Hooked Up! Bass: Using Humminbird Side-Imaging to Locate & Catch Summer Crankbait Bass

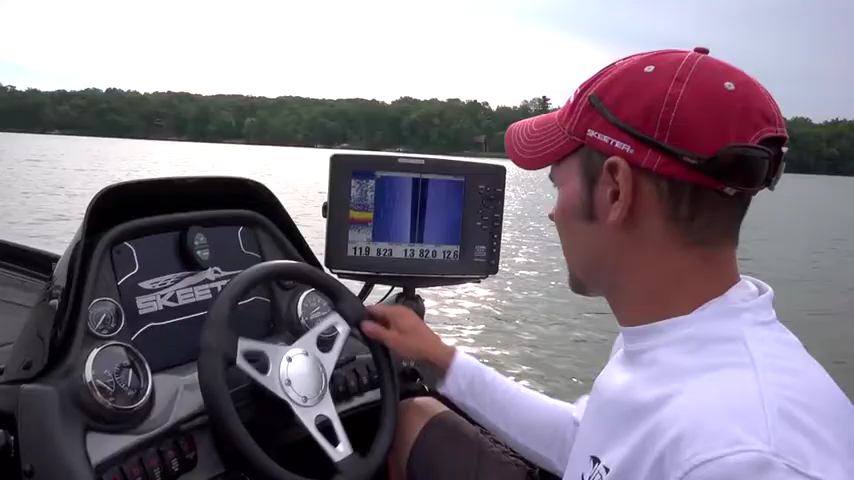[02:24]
We're idling around these rock bars and we're staying off of them so we don't need to be on top of the rock bar. So we're idling around the sides of them and I can see the edge of the rock bar and what I'm doing is looking for the big standout boulders on there.